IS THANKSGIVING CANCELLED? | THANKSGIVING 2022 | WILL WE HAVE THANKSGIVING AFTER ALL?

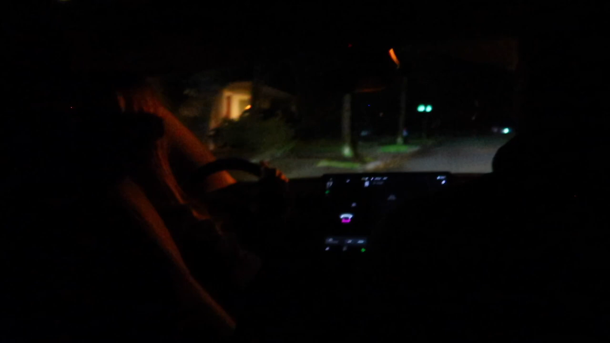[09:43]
Dad is having a hard time being the the driver. Not the driver. Right? He's already signed. We have just barely pulled away from the house.